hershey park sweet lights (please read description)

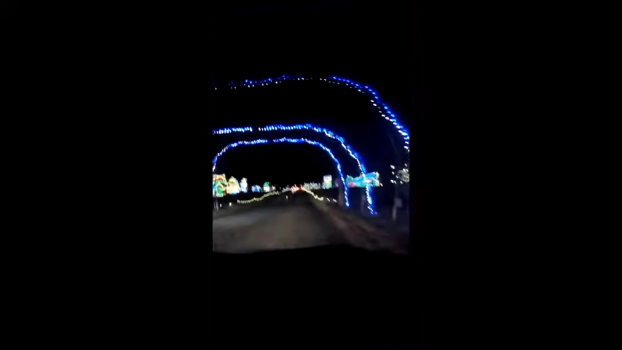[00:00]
Oh, it was too late! I didn't get the stupid tunnel like I did last year. Or I didn't get it last year either.
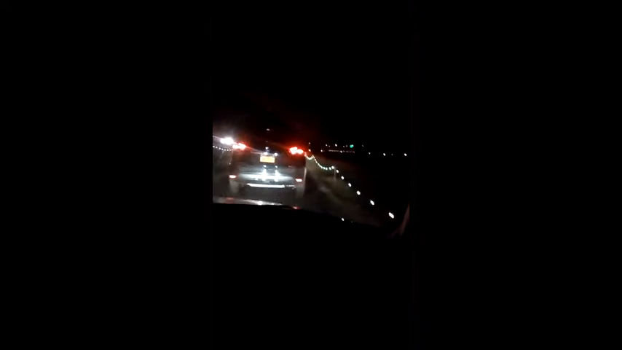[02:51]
Oh my god, I suck at things. Look, a highway.